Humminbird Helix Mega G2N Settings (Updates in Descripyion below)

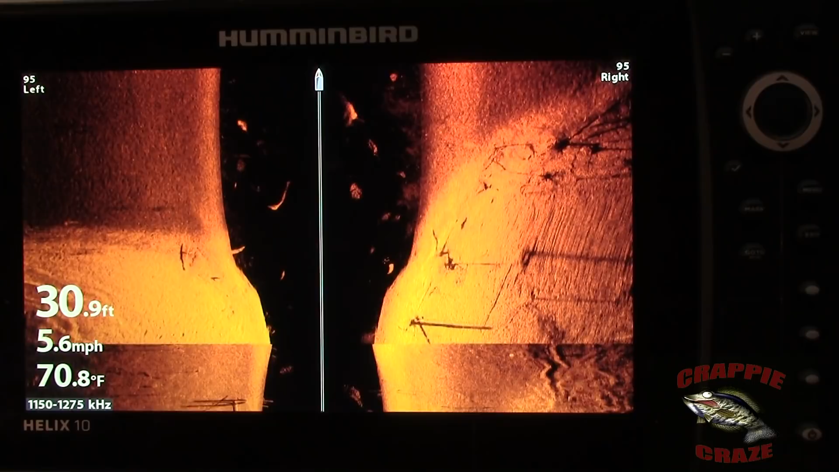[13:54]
On screen: depth 30.9 ft, water 70.8°F, speed 5.6 mph
I've got tips on like I've got tips on how to change
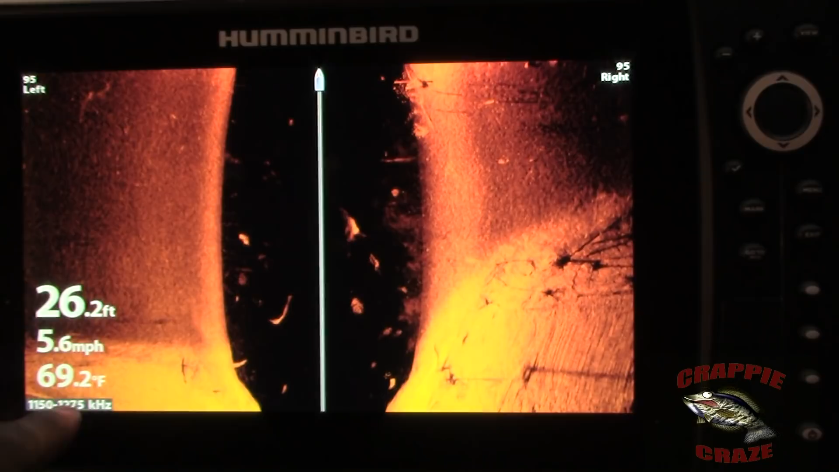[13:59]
On screen: depth 26.2 ft, water 69.2°F, speed 5.6 mph
these numbers how to change your frequency uh as you're looking without
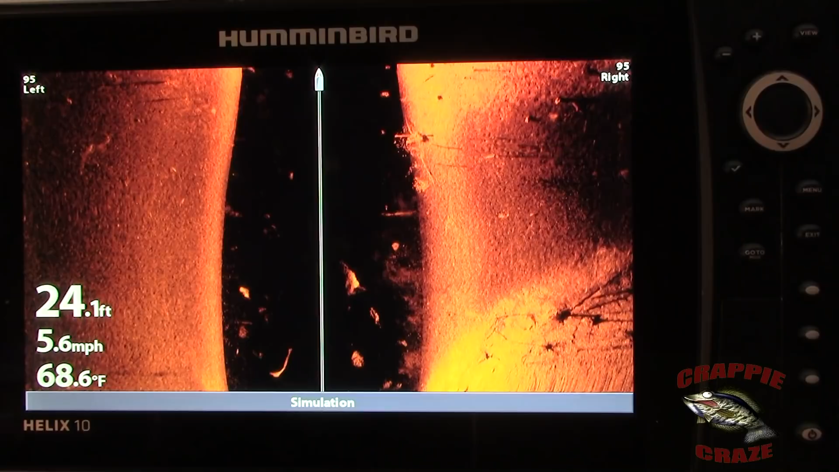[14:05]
On screen: depth 24.1 ft, water 68.6°F, speed 5.6 mph
having to go into your menu like I said I've got more tips and tricks if there's